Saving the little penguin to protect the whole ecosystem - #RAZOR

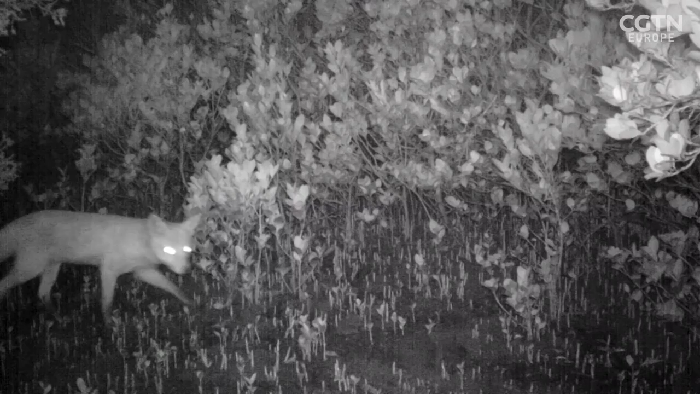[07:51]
In the past, the European red fox, which was deliberately introduced to Australia by settlers for hunting,
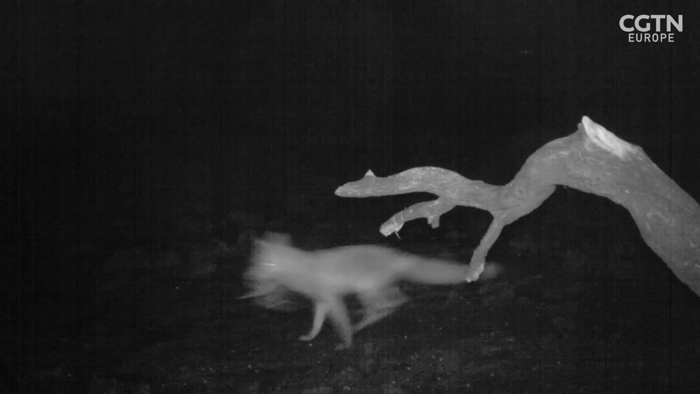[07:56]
was one of the other biggest threats to penguins here.